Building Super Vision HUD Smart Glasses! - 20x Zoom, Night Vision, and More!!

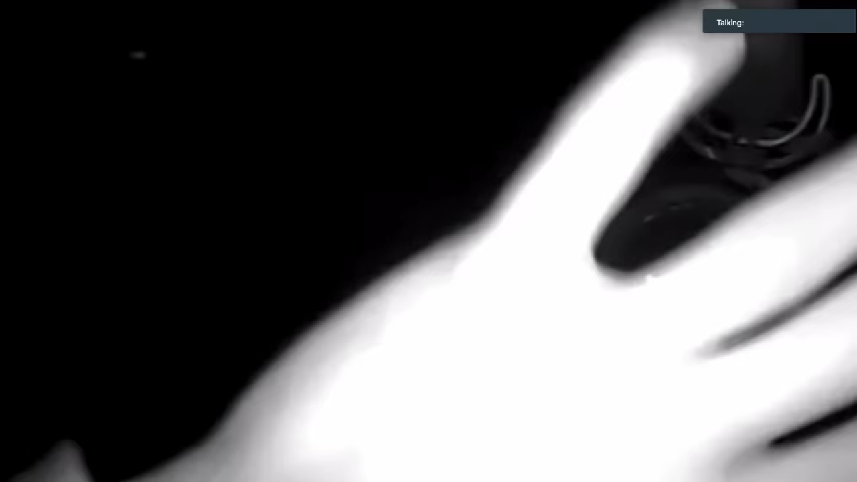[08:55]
But you can clearly see that I'm filming myself with the camera up top right there.
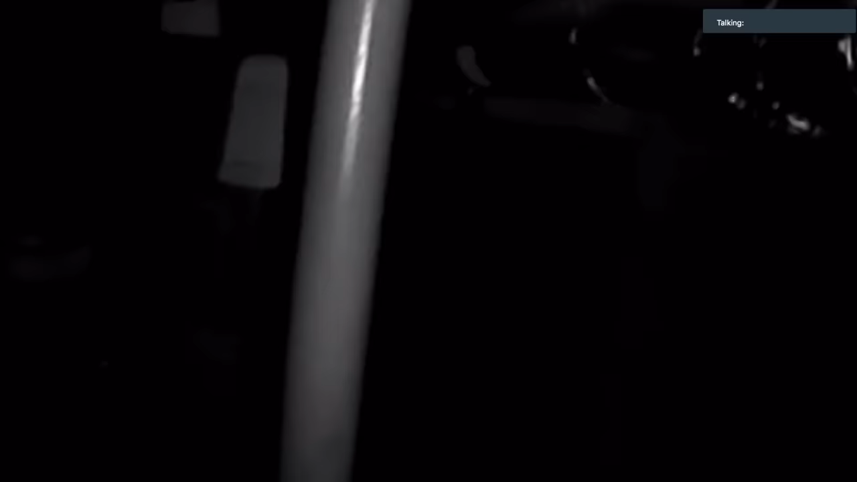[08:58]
So we can get a good, probably 20 feet, I would say.
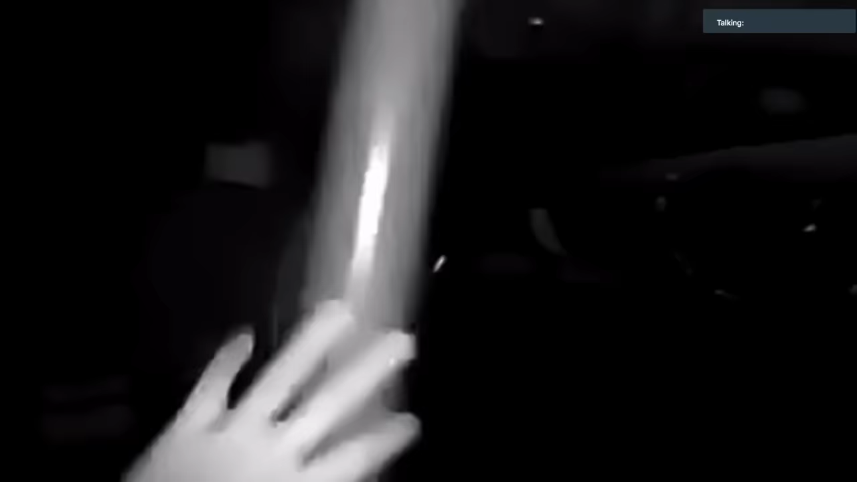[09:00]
Still, we can completely see my back wall there.
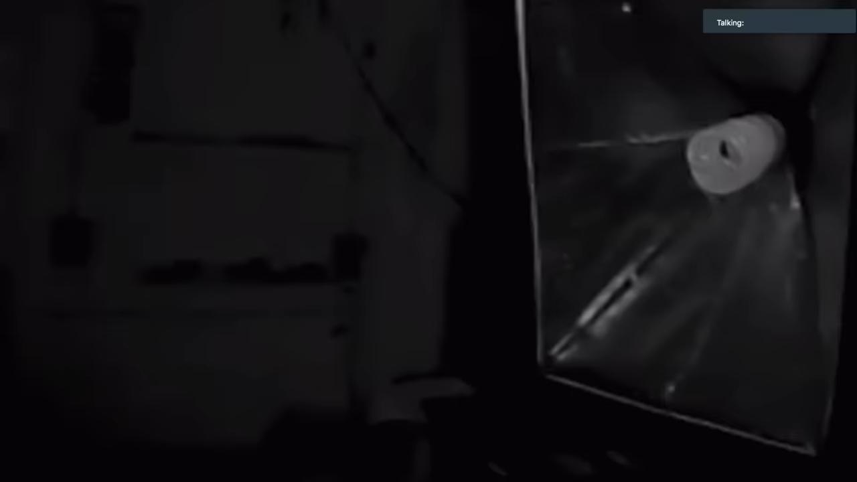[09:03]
So again, this camera is rolling, but you cannot see anything from this camera.
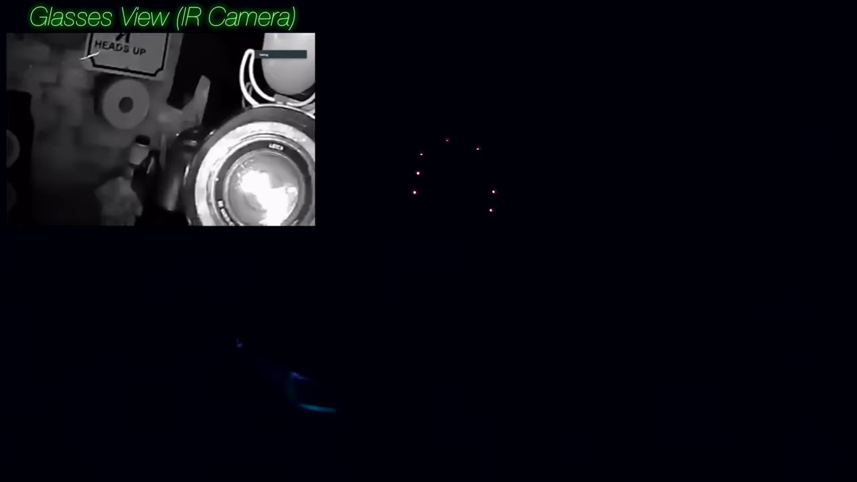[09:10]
Maybe the one thing you could see would be like the little circle of IR lights, but that's about it. We are completely incognito right now.
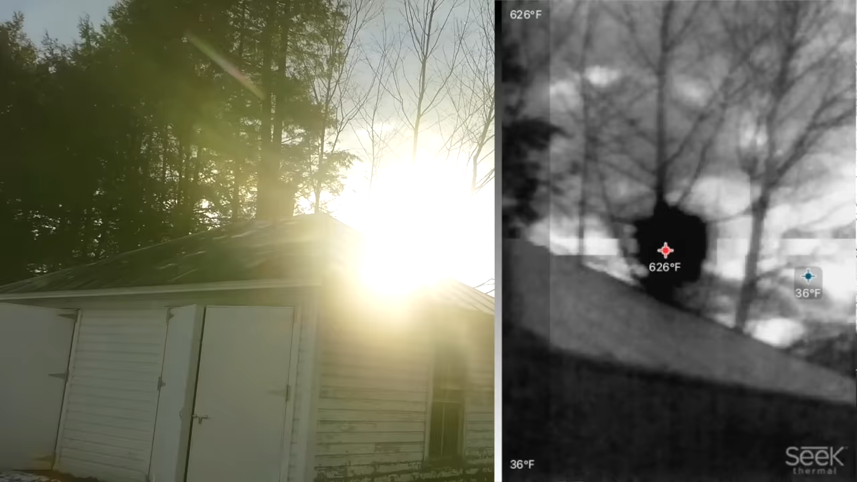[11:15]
On screen: scale top 626°F, scale bottom 36°F
I guess it's just cool to see on a thermal camera that it's like the hottest thing around right now.
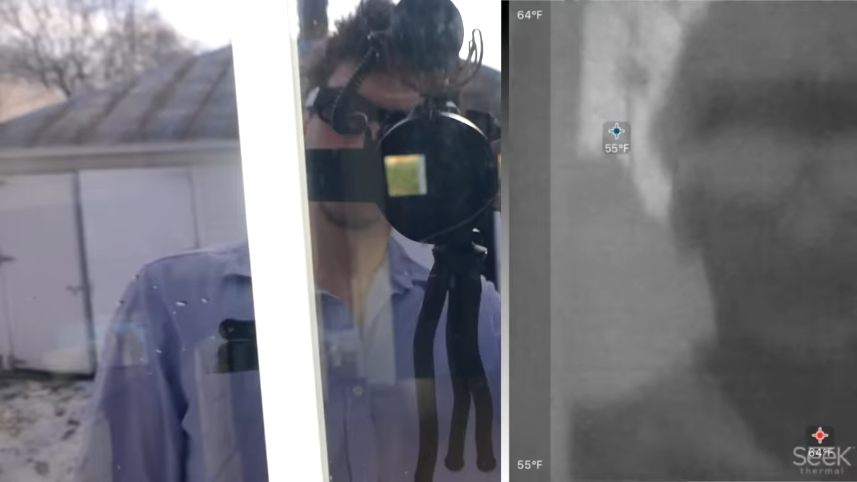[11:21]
On screen: scale top 64°F, scale bottom 55°F
Another cool thing, guys, that you probably wouldn't even think of, just think and see reflections too. So check this out, guys. You can actually see through stuff, sort of. So like right now our rug is covering like a heater.
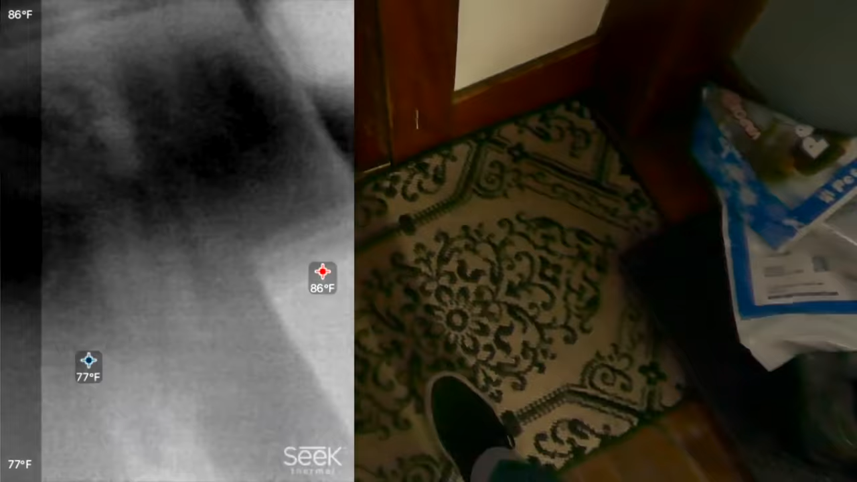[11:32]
On screen: max 86°F, min 77°F, scale top 86°F, scale bottom 77°F
But as you can see, you can literally still see the heating duct underneath.